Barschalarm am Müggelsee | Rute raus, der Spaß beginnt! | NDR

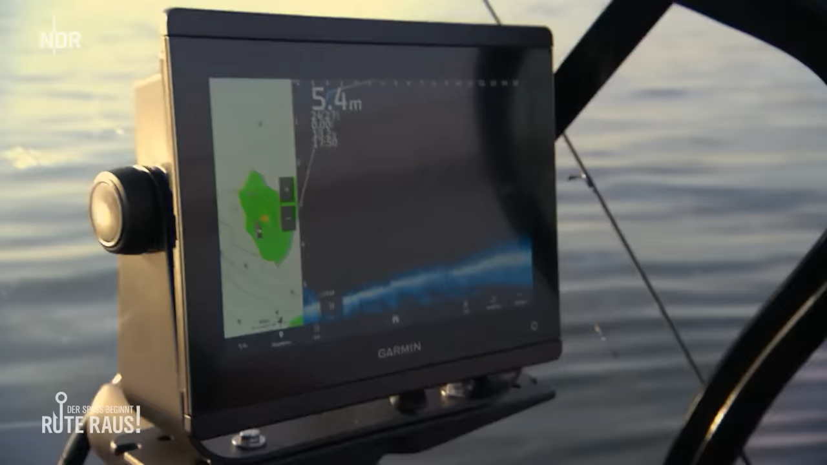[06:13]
On screen: depth 5.4 m
Wenn jetzt hier größere Fische oder Schwärme sind, würden wir die definitiv sehen, ja. Deswegen, wir begeben uns jetzt auf die Suche.
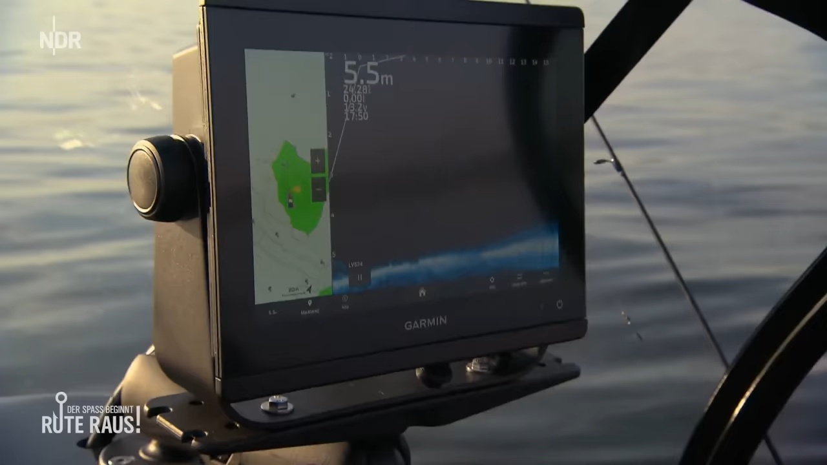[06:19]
On screen: depth 5.5 m
Das LiveScope ist quasi wie eine Taschenlampe unter Wasser. 2013 wurde hier sogar ein Kinofilm gedreht.
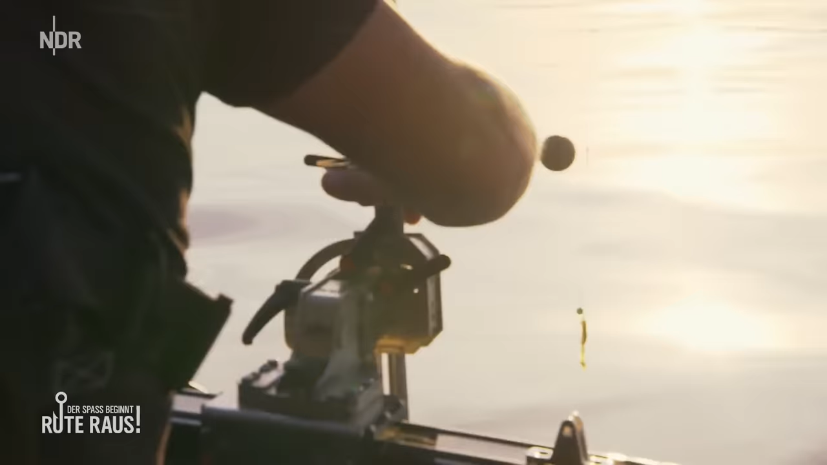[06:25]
Hai-Alarm am Müggelsee.
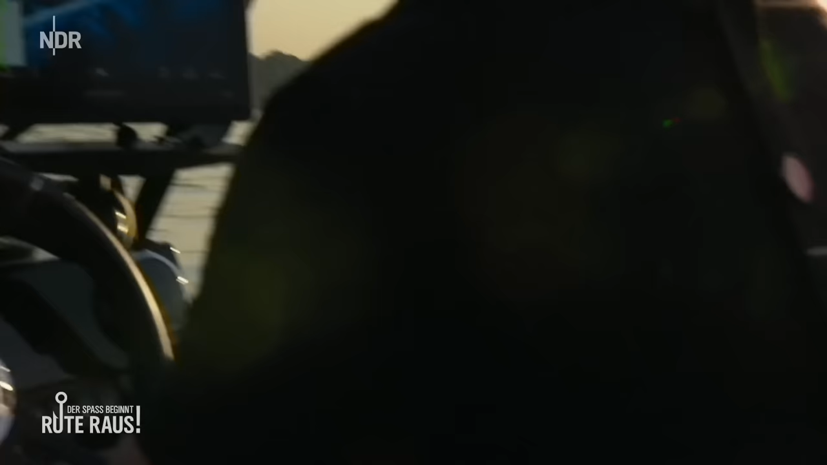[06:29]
Eine Komödie mit Henry Hübchen. Mein Hauptdarsteller ist Horst Hennings. Und der wartet auf den Barsch-Alarm. Wo seid ihr, Öster, denn?
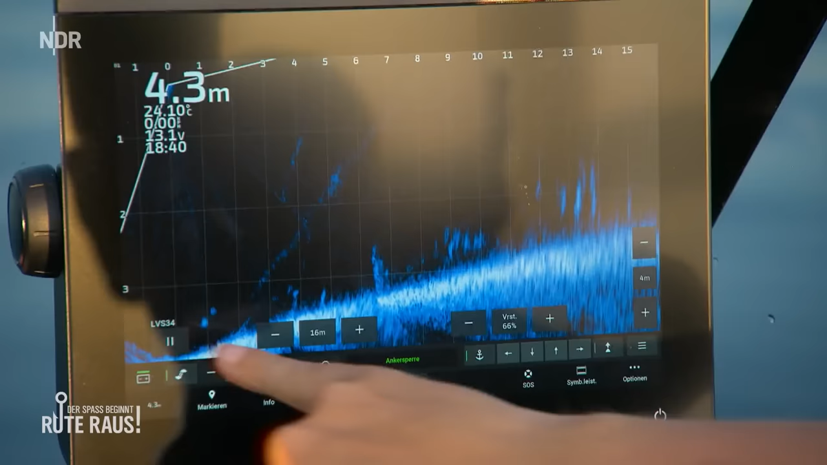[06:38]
On screen: depth 4.3 m
Hier ist die Tiefe, 3 Meter. Und hier hätten wir zum Beispiel Fischschwarm. Den können wir jetzt auch noch ranzoomen.
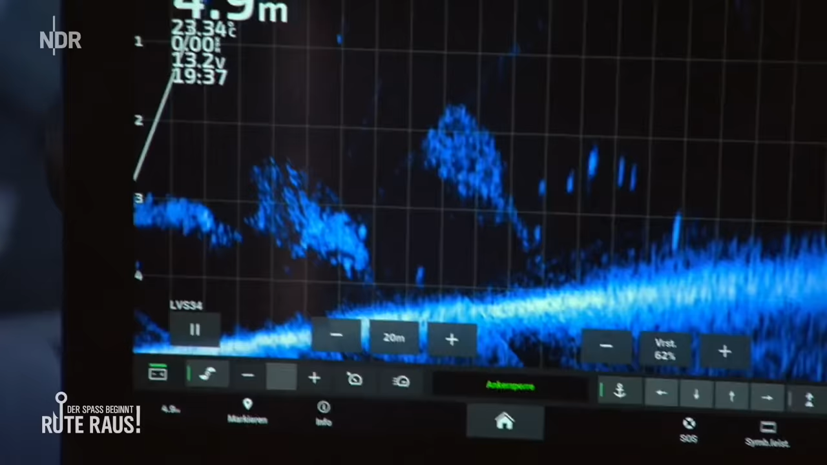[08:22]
On screen: depth 4.9 m, water 23.34°C
Ja, also hier sieht man es auch wieder, ne? Mit dem Futterfischschwärm, dass hier wirklich quasi Tausende von kleinen Futterfischen sind.
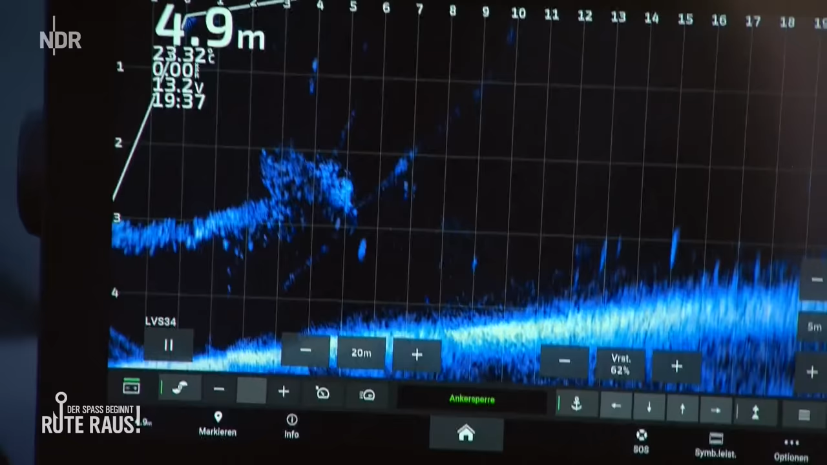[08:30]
On screen: depth 4.9 m
Und dann sieht man teilweise auch auf dem Livescope, wie die Barsche reinstoßen und die Schwärme auseinandergehen.
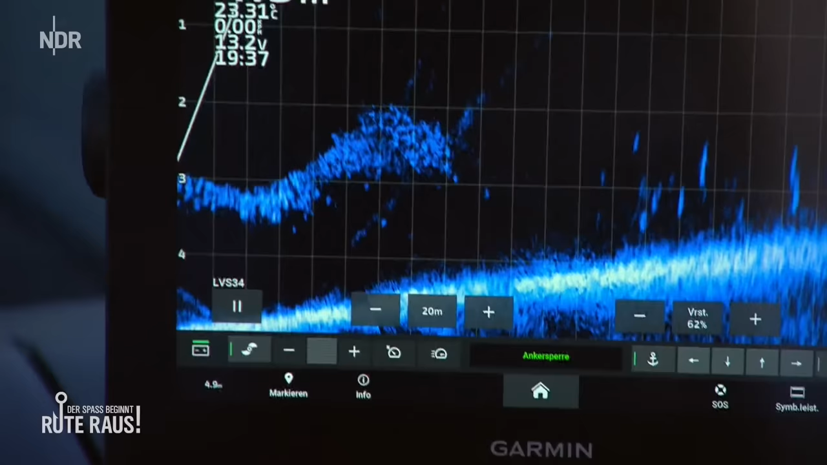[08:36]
Wir befinden uns schon quasi hier direkt in einem Schwarm drin.